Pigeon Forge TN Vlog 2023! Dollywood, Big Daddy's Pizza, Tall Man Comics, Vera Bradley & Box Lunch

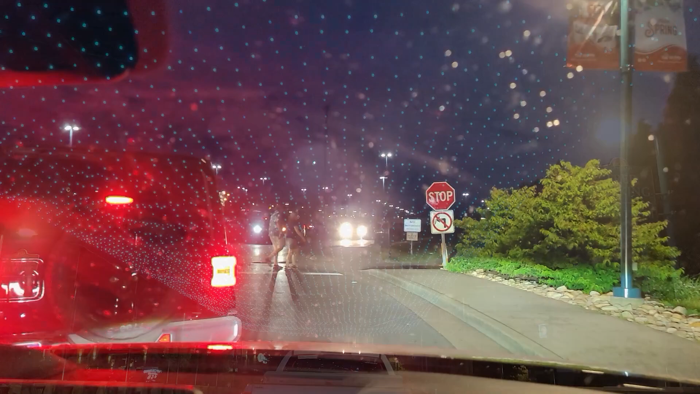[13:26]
I think we made a bad decision coming here, Jer. Whoa, be careful. That was a close one.
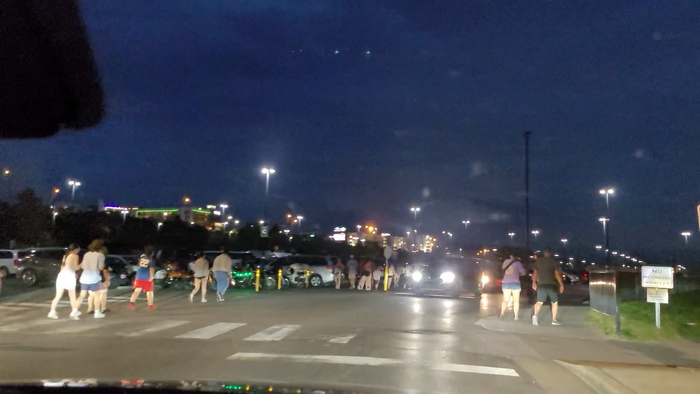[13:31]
There are tons of people leaving. There are cars everywhere. They're having a Pontiac show.
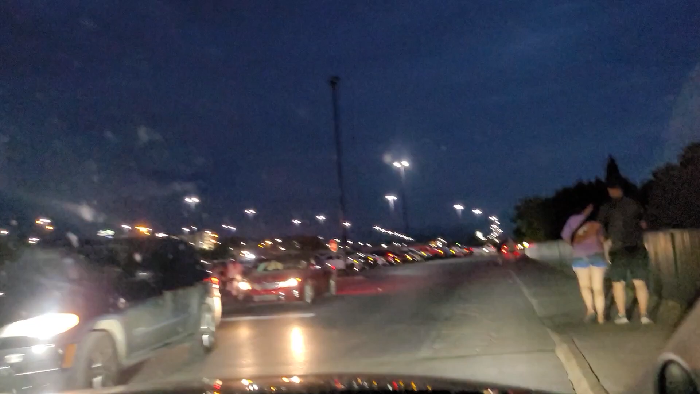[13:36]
I did not know there was a Pontiac show. And... Yeah, we saw an old Pontiac station wagon.
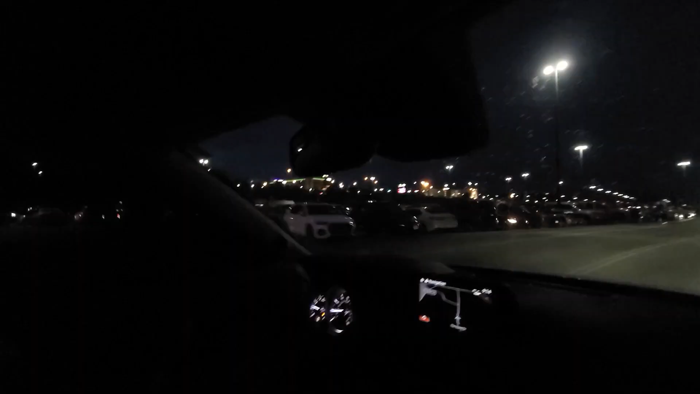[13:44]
I have no clue what model it was or what year. It's getting dark. I can't see it. I don't know much about Pontiac. Oh my gosh. Let there be light! I can't see nothing now.
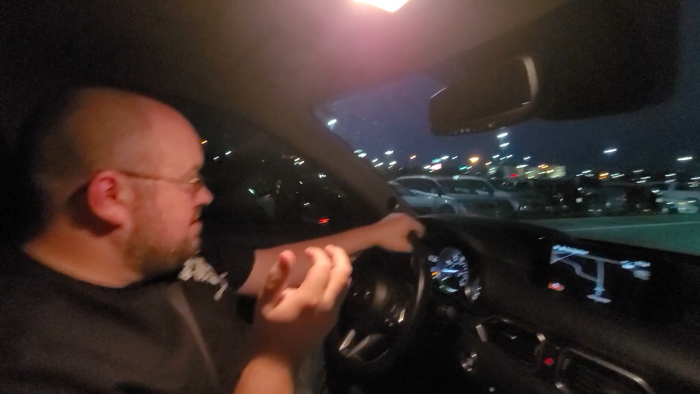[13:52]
Yes, you can. I don't even know it's raining outside. Is it really? Yeah. Oh, boo! Well, we thought it would look like it was going to. At least since the end of the day, we've gotten all of our stuff done.
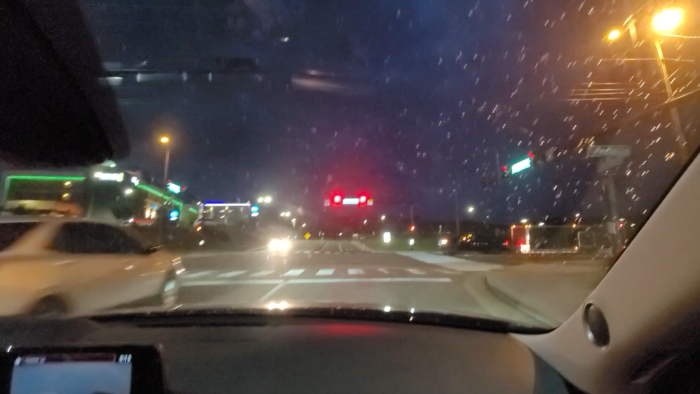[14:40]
The life and times of the Pontiac? Um, definitely not. Alright, we are back on Teaster. The Pontiac documentary? I think... That's going to be it for the night, so I guess the next time you see us... Oh my goodness, would you stop. The next time you see us, we'll be in the morning. Alright, it's another glorious morning here in Pigeon Forge. We're checking out of our hotel.